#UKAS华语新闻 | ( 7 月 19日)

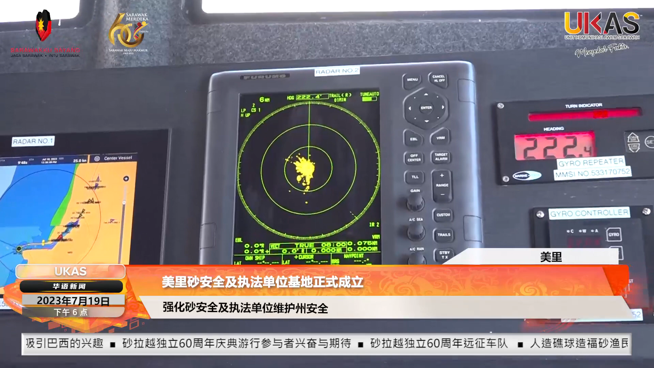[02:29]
以掌握绍拉越水域船只的更多信息。